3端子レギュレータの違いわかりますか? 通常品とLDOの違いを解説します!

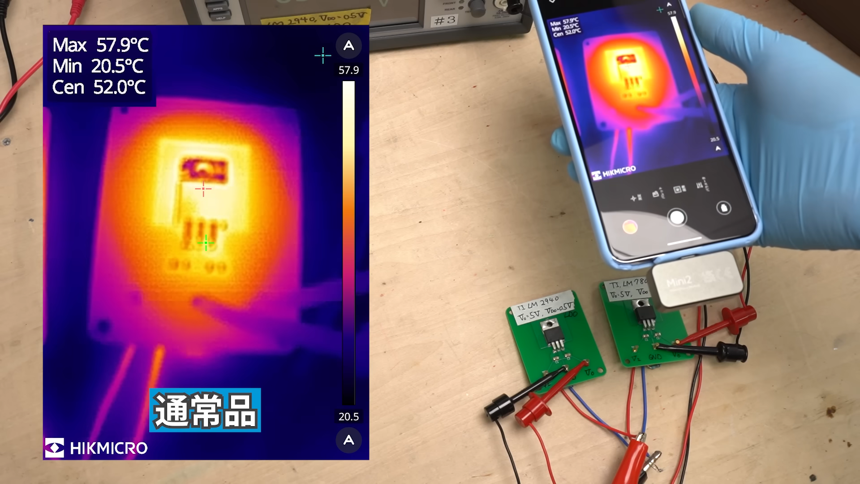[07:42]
On screen: max 57.9°C, min 20.5°C
際サーモグラフィーを使って温度測定をしてみるとノーマルタイプは59度程度LDOタイプの温度は61度程度となっています両方とも温度は60度程度なのでLDOは低損失というわけではなさそうですではこの低損失というのは一体どういう意味なのかを解説していきます